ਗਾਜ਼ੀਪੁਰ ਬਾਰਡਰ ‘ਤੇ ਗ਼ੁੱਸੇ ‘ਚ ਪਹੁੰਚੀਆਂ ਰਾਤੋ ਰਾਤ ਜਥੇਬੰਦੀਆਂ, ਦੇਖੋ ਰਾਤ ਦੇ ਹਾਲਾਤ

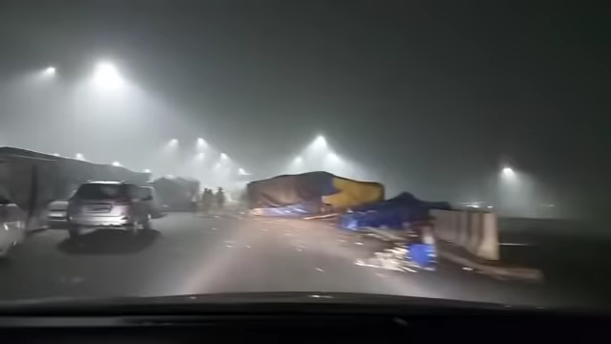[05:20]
और वैसे के वैसे ही आप टेंट्स भी देख सकते हैं वैसे ही लगे हुए हैं। हमारे वॉलंटियर्स भी रात को काम कर रहे हैं और इधर भी देखिए इधर भी बात करेंगे।
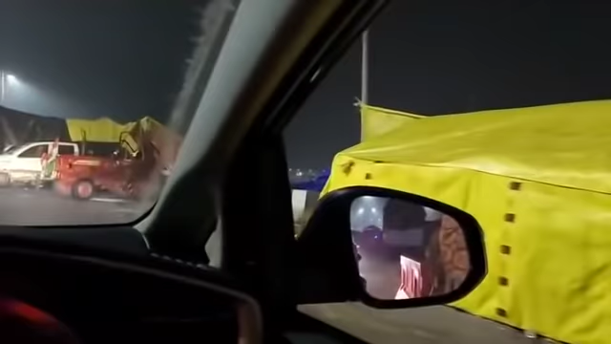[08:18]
सारा ये प्रोटेस्ट चल रहा एंड ऑन गोइंग एंड लंबी लंबे तक तुसी देख सकते हो अगे तक सब कुछ सही चल रहा
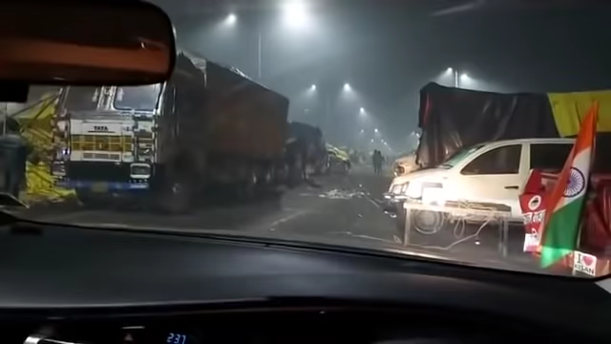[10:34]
और ये देखिए हम लोग यहाँ पे आके आप सभी को दिखा रहे हैं कि कैसे चल रहा है। सो अभी हम वहाँ पे जाएंगे और वहाँ पे आगे जाकर भी आपको दिखाते हैं।